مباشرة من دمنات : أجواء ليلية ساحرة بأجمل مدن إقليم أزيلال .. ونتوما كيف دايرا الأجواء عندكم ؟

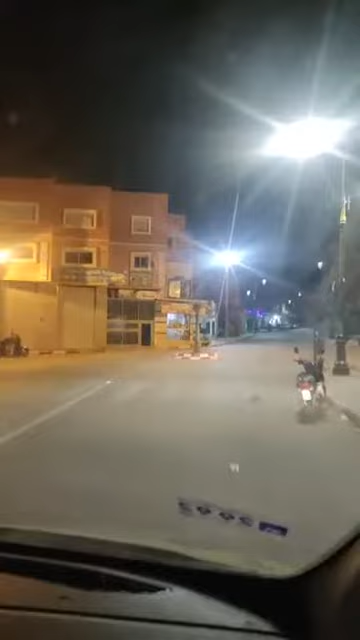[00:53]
دنتهي من جديد أجدد الترحاب بكل السادة مشاهدينا الكرام، بكل متابعينا الأوفياء والأعزاء لقناة الشعب قناة شوب تي في، أينما
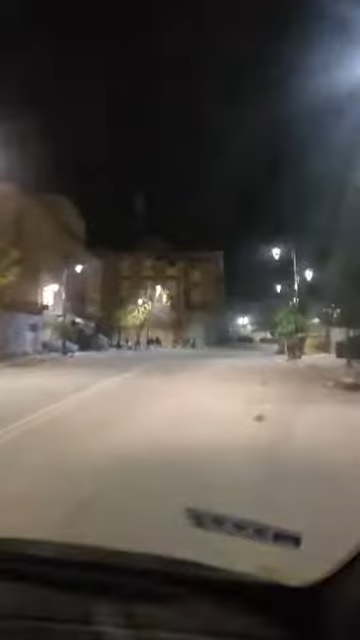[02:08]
هذه الأجواء العامة هنا مشاهدينا متابعينا الكرام بمدينة دمنات،
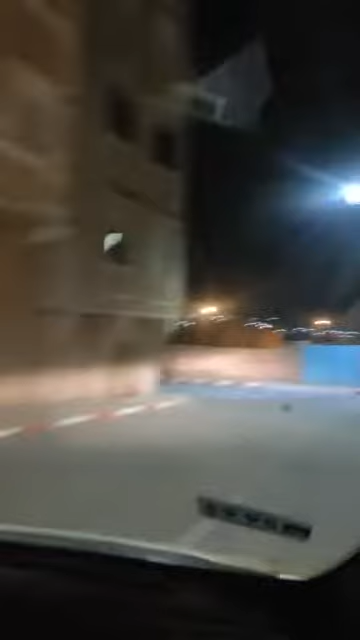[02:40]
أحد أجمل المدن بإقليم آزيلال.
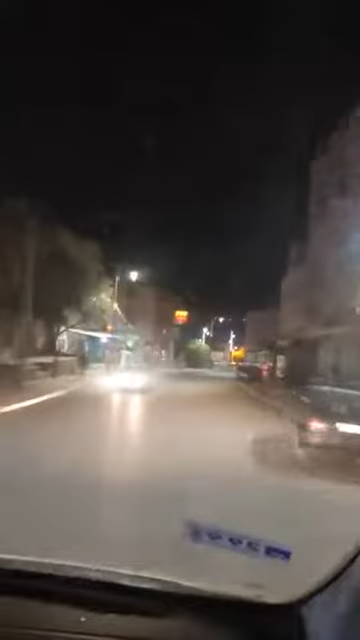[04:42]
رأس السنة الأمازيغية، أسقاس مينو، أسقاس غودان، أسقاس أمباركي لجميع أمازيغ المغرب وأمازيغ العالم بطبيعة الحال. إذن متابعي قناة الشعب قناة شوف تي في، هذه الأجواء العامة هنا.
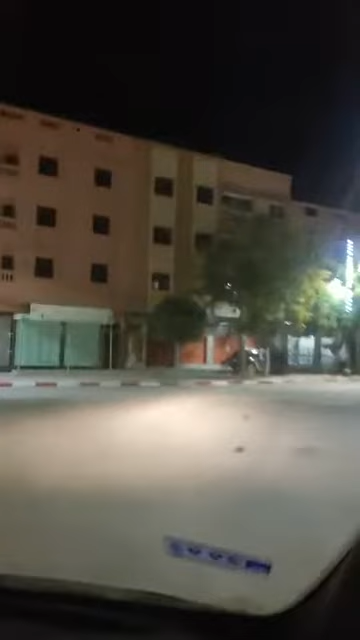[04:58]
هذه الأجواء العامة، هذه أحوال الطقس الحالة الجوية هنا مشاهدينا متابعينا الكرام. منطقة دمنات أو مدينة دمنات معروفة ببردها القارس في فصل الشتاء، معروفة بصعوبة تضاريسها الجبلية، ولكن بيني وبينكم منطقة رائعة يجب اكتشافها بطبيعة الحال وأخذ وقت واستمتاع بين أحضان الطبيعة